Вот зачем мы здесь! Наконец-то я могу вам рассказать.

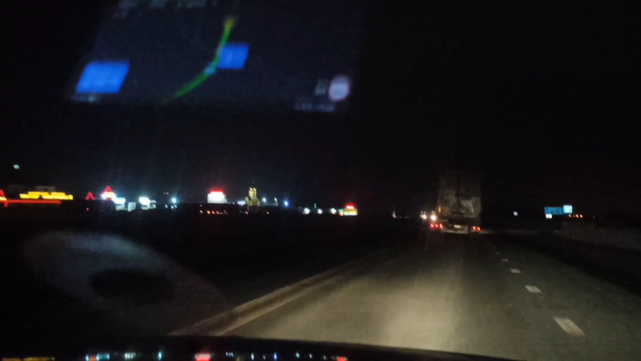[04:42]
Ничего не видно. Ну вот, время без 5.8 утра, 25 января, мы заезжаем в Пермь. Камера снимает плохо, конечно, ночная съемка. Но вот здесь вот камера наступления. Аэропорт ограничения 70. 600 метров. Пермский. Красивый. Правда, вам ничего не видно. Продолжение.